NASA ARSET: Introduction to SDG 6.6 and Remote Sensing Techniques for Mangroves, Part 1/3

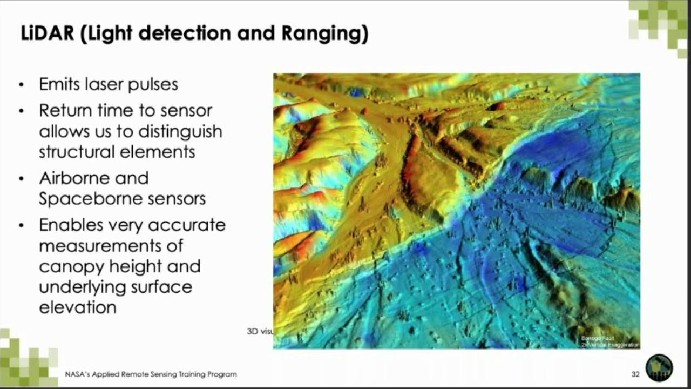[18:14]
which is aboard the International Space Station, is a space-worn LIDAR sensor. These sensors enable us to get very accurate measurements of canopy height and underlying surface elevation.